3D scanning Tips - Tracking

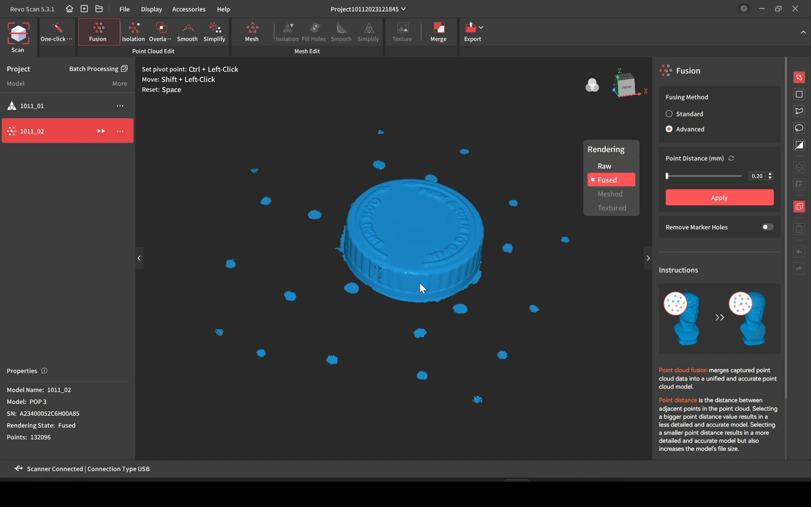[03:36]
would actually use the tool to get rid of these random points well they're not random
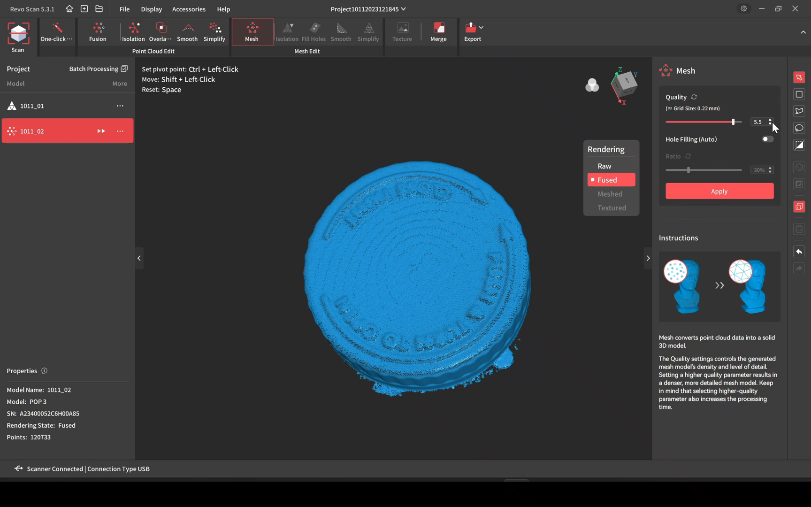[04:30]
the model again we'll do it at a five and
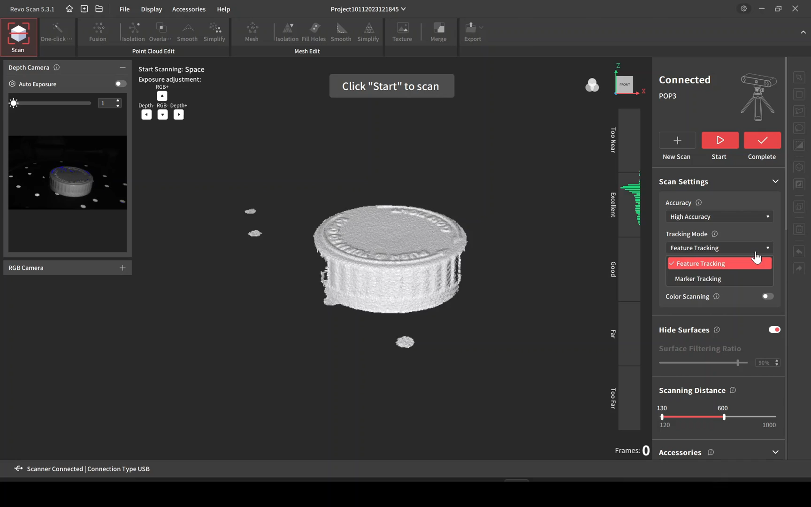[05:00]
was a model that looks okay and it's mostly there but the text wasn't readable because
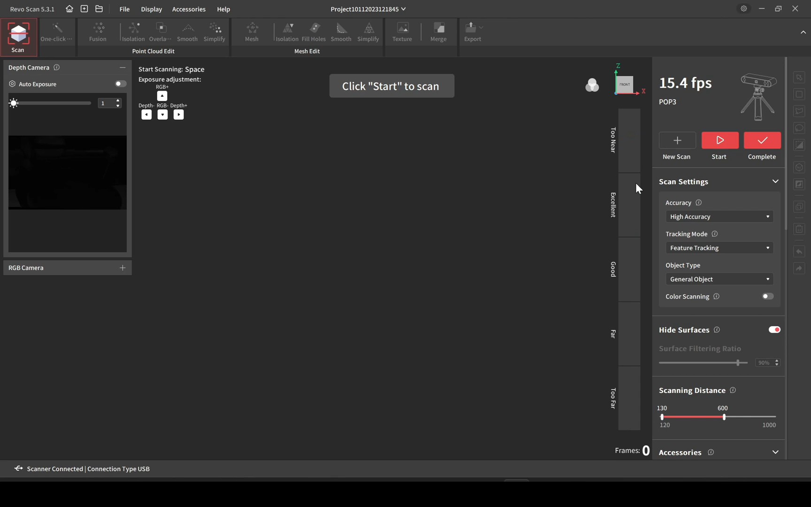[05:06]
all it did is kept duplicating itself as it went around but it looked like it tracked fine this right
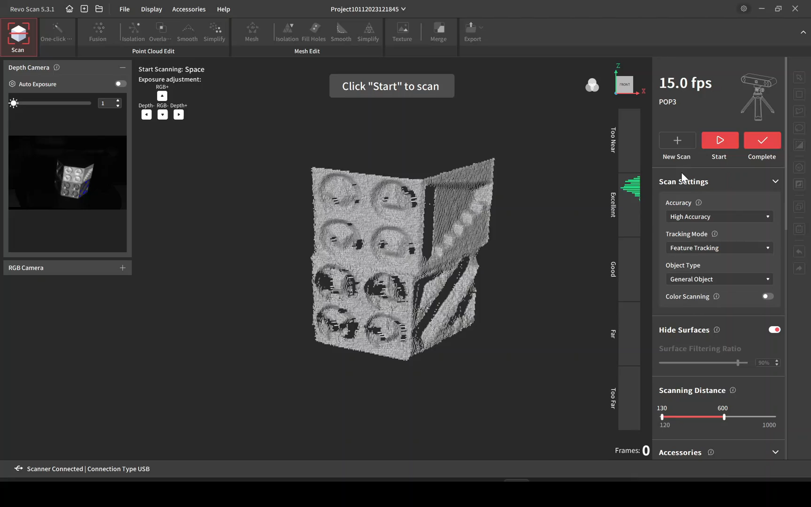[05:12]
here is another method of using an extra item to track
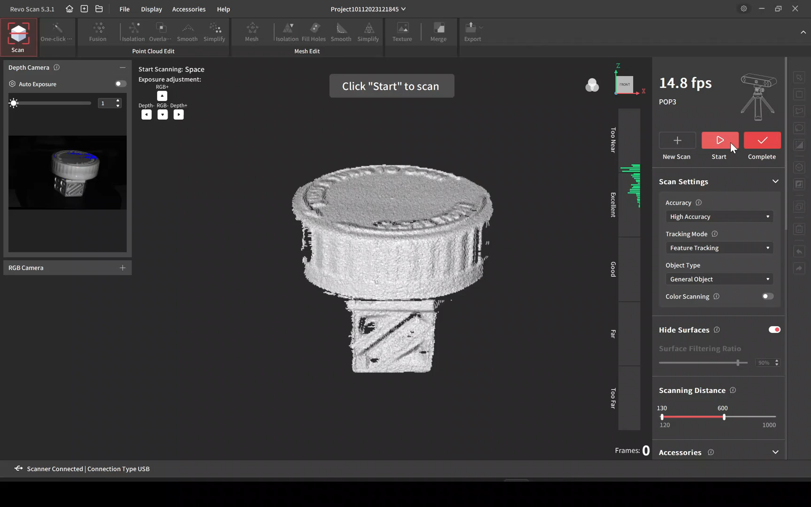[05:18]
now just go ahead and let this scan but the main point of this is just showing that if you scan the item incorrectly and you lost tracking even though
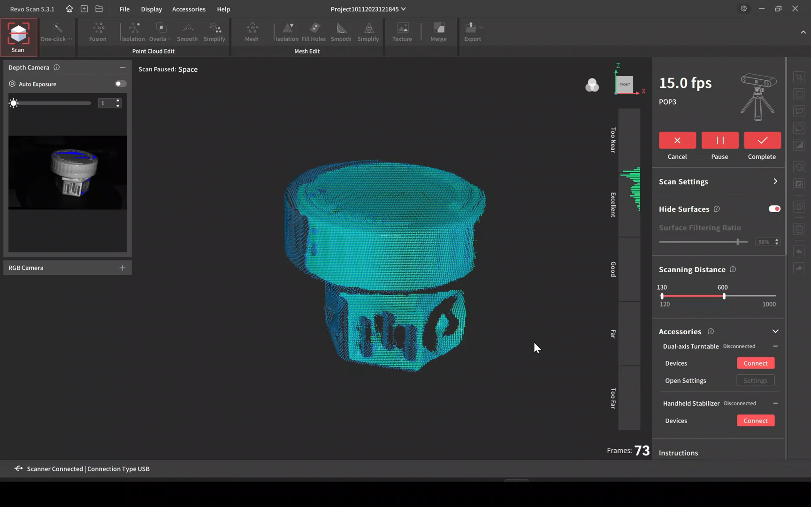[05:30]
it doesn't look like it lost tracking you can severely lower the quality of the scan itself
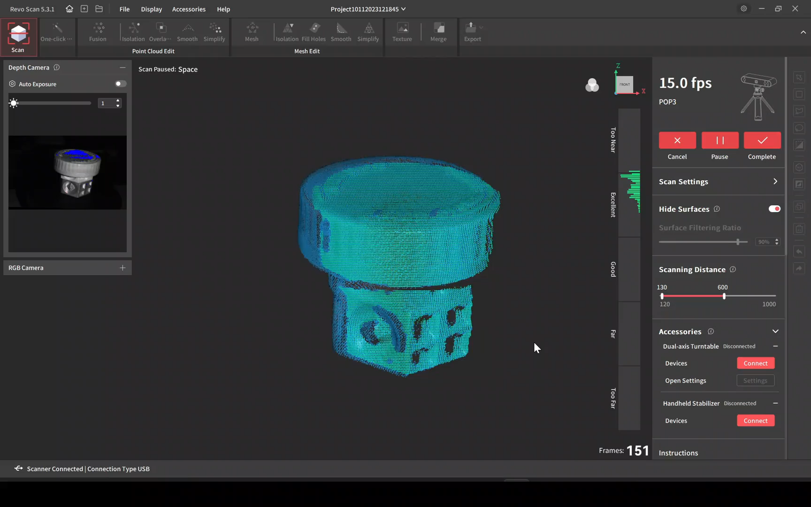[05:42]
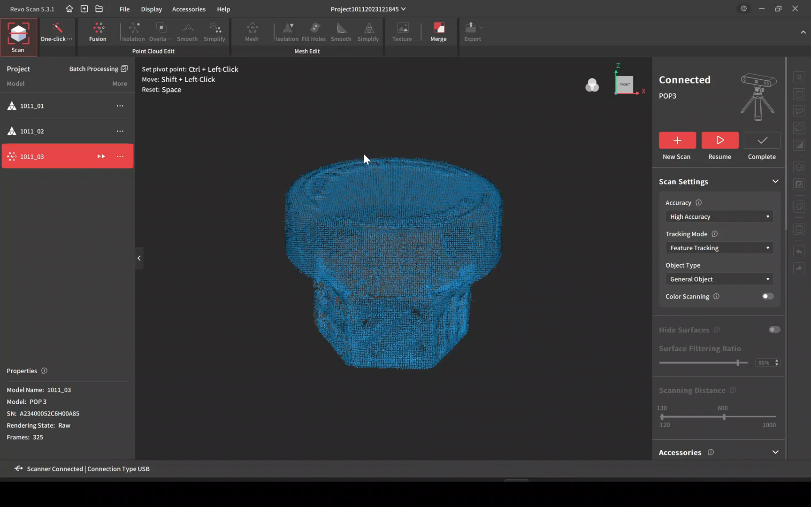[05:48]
okay and this one finished here so I'll just kind of speed through this but it's pretty much the same settings as used before just to go ahead and fuse the point cloud meshing the model
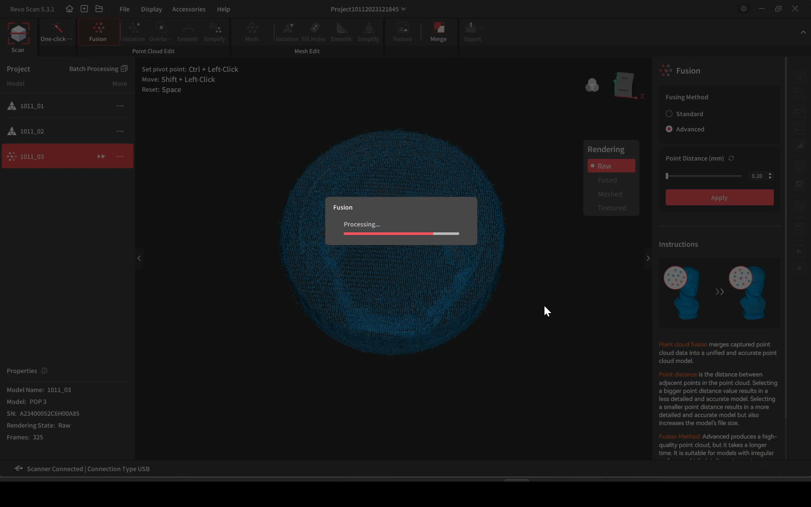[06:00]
and as you can see right away you can read the text
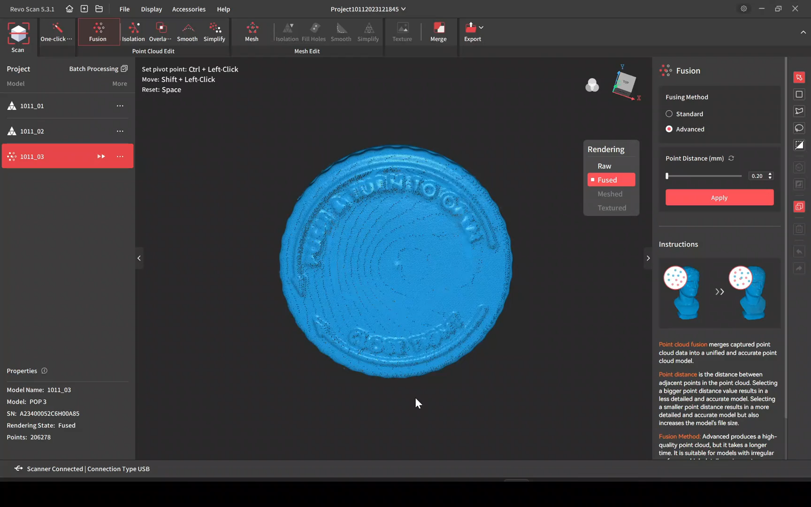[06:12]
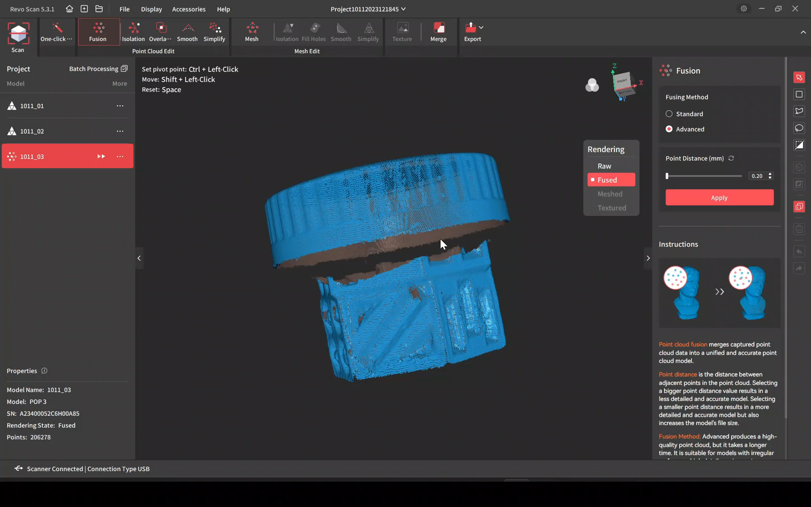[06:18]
and you have this little piece at the bottom that was there but this is very easy to get rid of with the lasso tool go
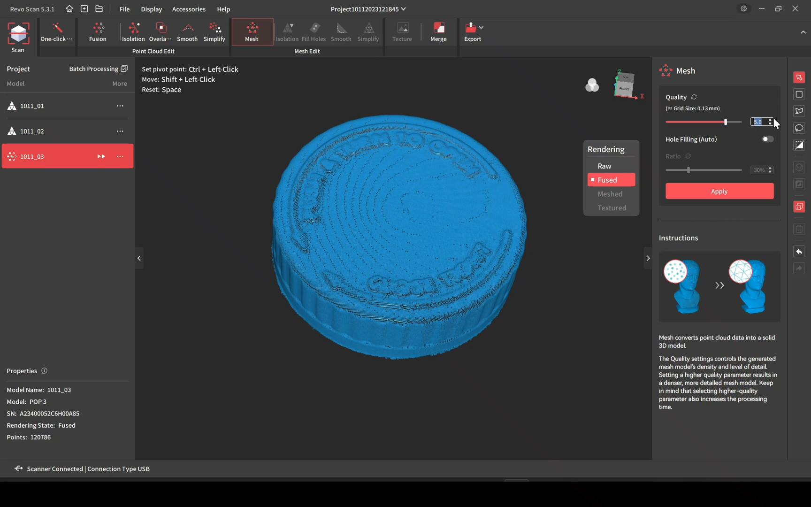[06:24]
ahead and mesh it the same way at 5.0